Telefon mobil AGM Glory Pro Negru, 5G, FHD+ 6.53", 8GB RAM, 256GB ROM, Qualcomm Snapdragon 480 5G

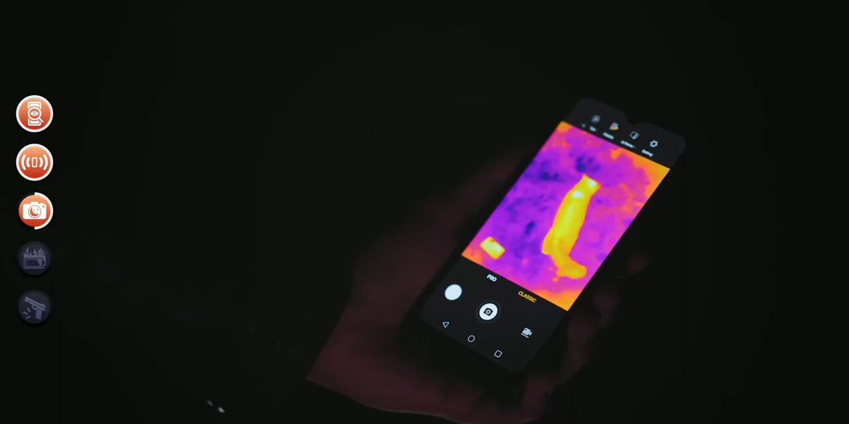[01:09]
Not according to this phone, which apparently has two times the resolution and half the reaction time of any other thermal camera on a phone.
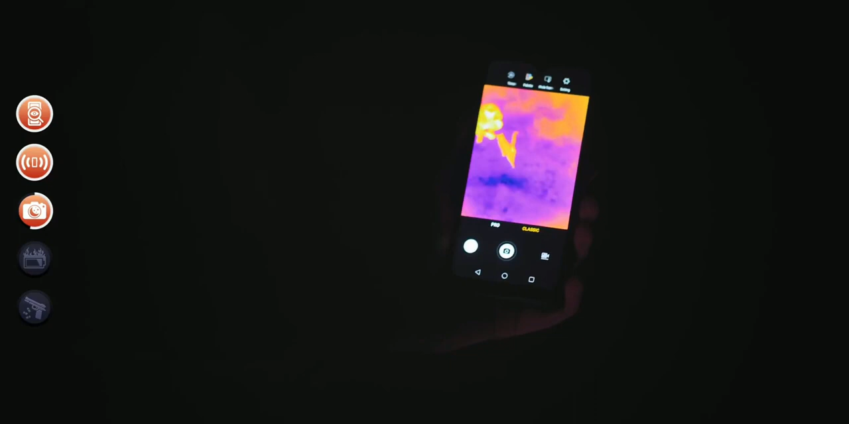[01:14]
But to be fair, it still looks pretty abstract to me. But then it goes a step further, because let's say what you wanted to see wasn't a human subject.